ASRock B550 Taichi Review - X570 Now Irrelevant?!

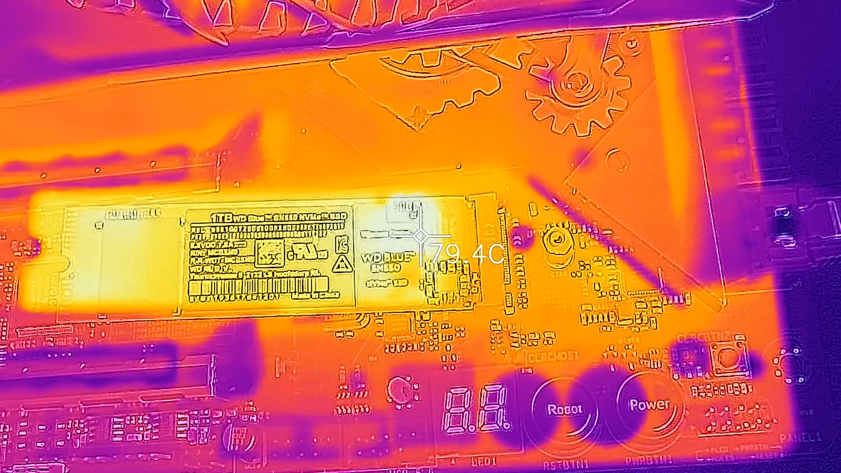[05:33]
On screen: spot 79.4°C
and then the bottom being PCIe 3.0 X4, and they're both covered by heatsinks, and the heatsink does a pretty good job. So taking the temperatures down quite substantially with both the heatsink temperatures, the surface temperatures,
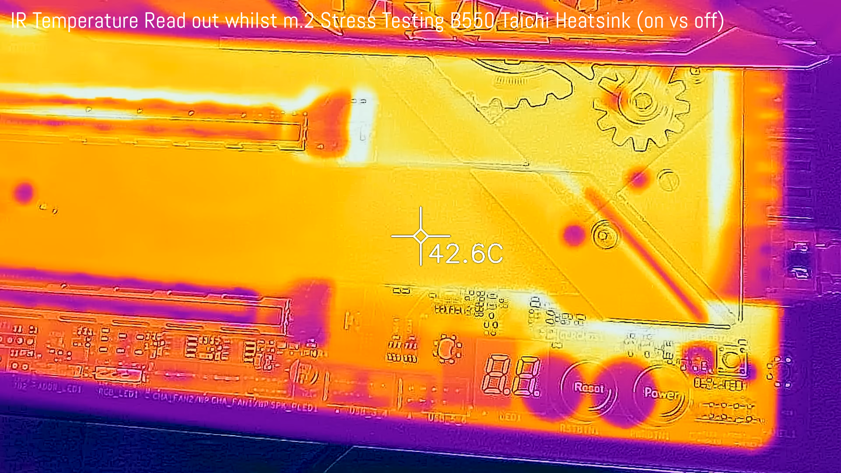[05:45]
On screen: spot 42.6°C
and the software readouts, and then when we take the heatsink off, we can see there,